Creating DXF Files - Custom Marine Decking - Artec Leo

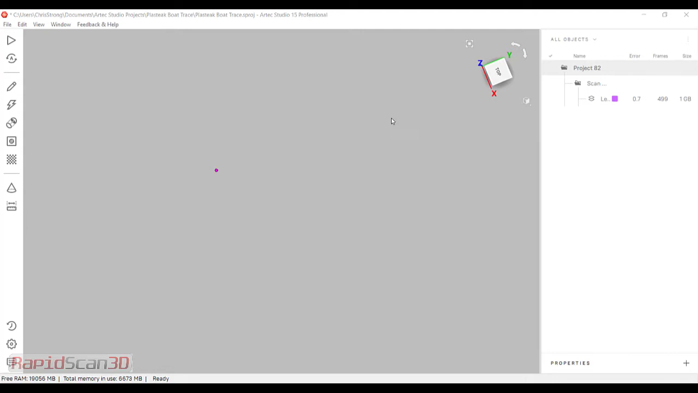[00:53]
I've imported the file here into Artec Studio. And I have it shown here. We're just going to go through a few step process. The first thing I'm going to go do is go into my tools, and I'm going to do this global registration. I'm using the geometry and the texture to do this process. And what it's doing, it's looking at these 499 frames that I have here in the workspace and doing the best fit. Once I'm done with that, I'm going to go ahead and run a fast fusion.
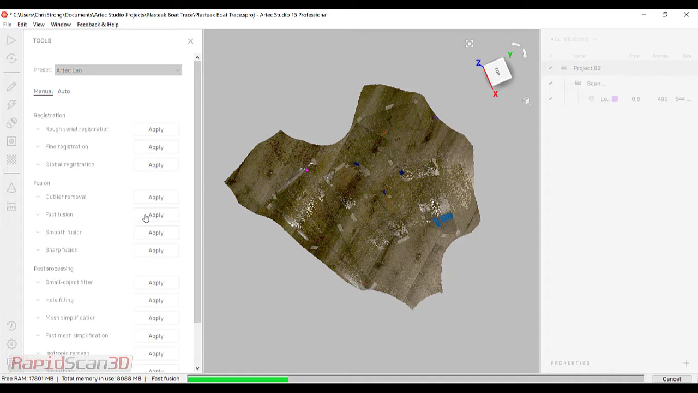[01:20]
And what this is doing is taking all the points and creating a mesh. So we've got our mesh here. Of course, we can't see the lines in the file. So we're going to go ahead and apply the texture. Before that, I'm going to do a quick, fast simplification. I'm going to make this so that it just has, let's go with about 100,000 triangles. This is going to make it a nice light file to work with.
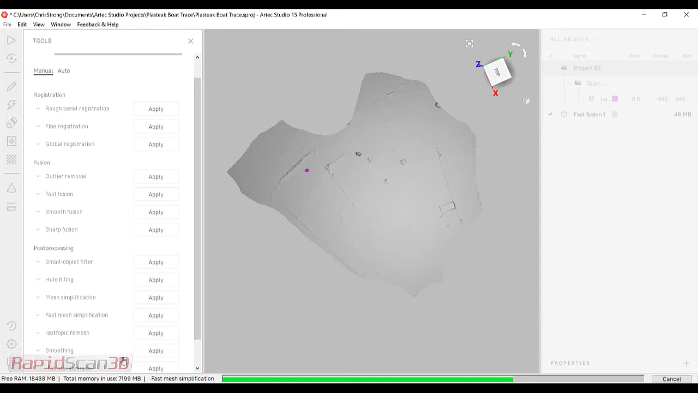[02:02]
Also applying the texture is going to be really quick. So here it's going to simplify the mesh to make a little lighter file.
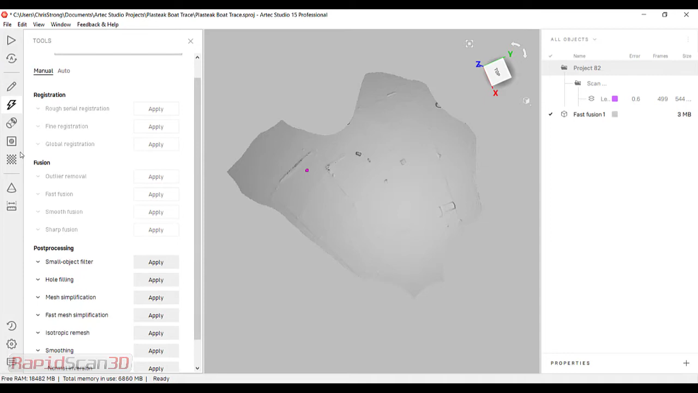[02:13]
Then I'm going to come into my textures. I have our fast fusion and the scan that we did, and I'm actually going to go ahead and apply the texture. I'm also going to click this thing, reduce glare. Because I am scanning something that's translucent, it's a little bit shiny,
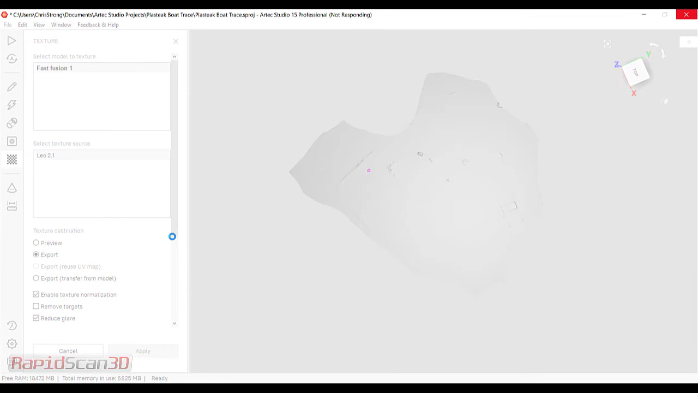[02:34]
I'm just going to go ahead and let the software take away some of the glare out of here.
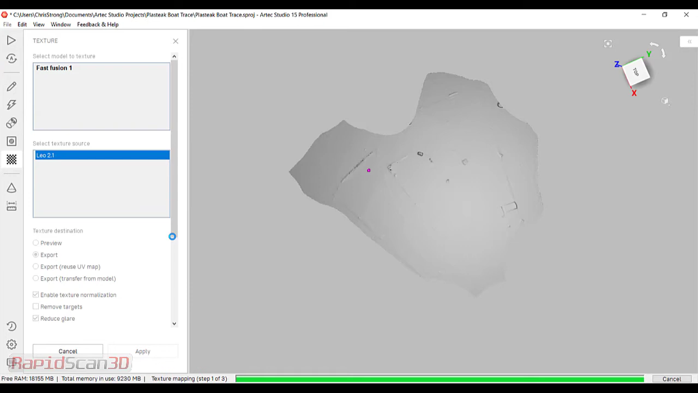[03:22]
The software also has the ability to impaint missing texture. So if you've missed some areas and you did some hole filling and some post-processing, the software will actually find those holes and fill them. Here, we didn't have any, so it's irrelevant.
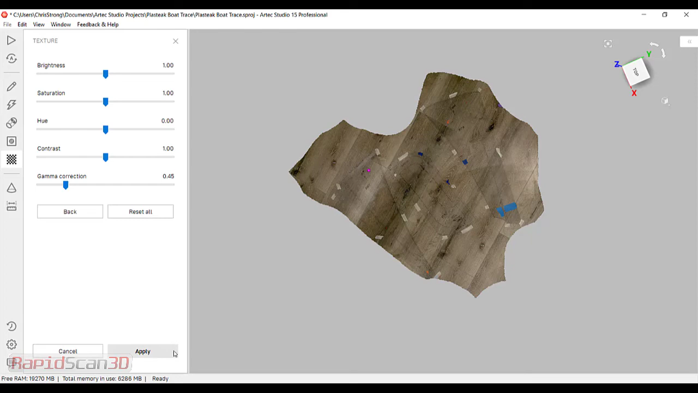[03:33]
Alright, so now I have my scans here.
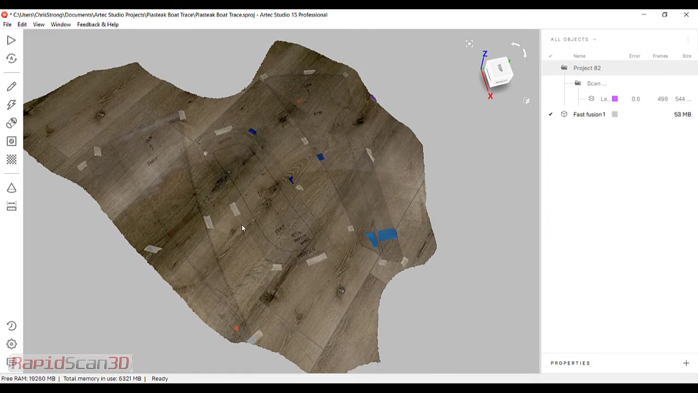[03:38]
I have mesh, and if I come in here, I can see the texture on the file and go all the
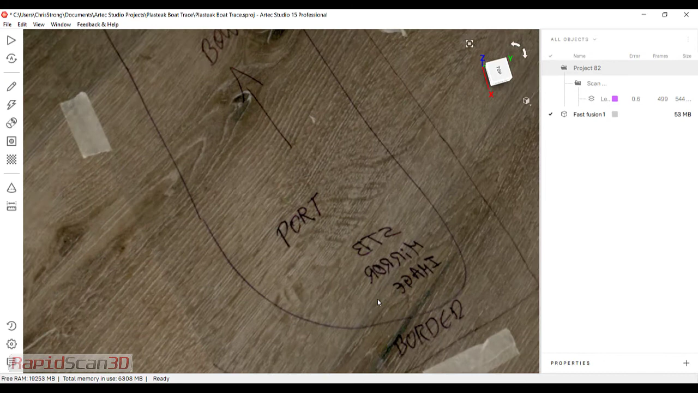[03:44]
way down in here and see these nice writing and everything in here.
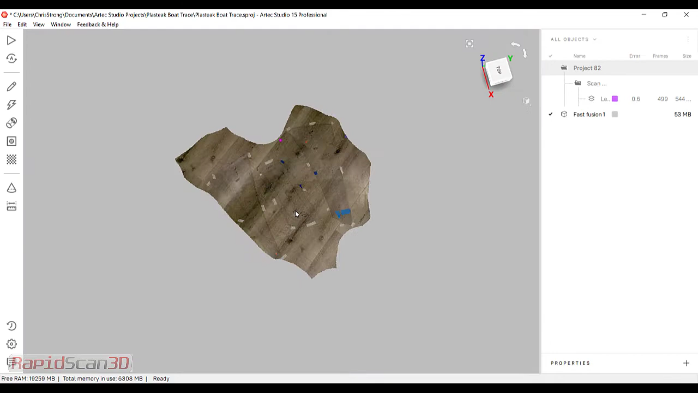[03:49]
So now I'm going to go ahead and export this out, and we're going to go ahead and bring it into Rhino.
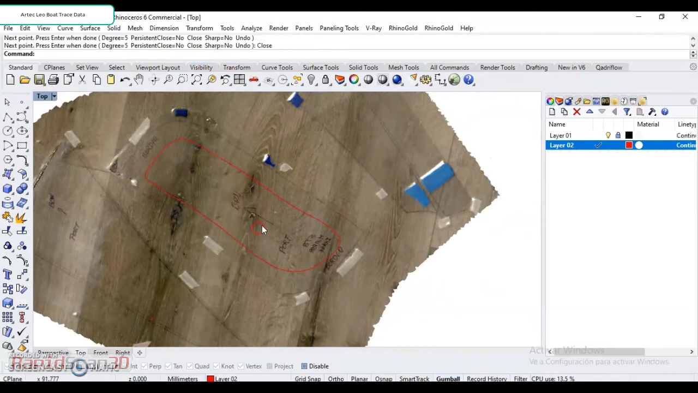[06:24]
I'm going to highlight them, and I'm going to export this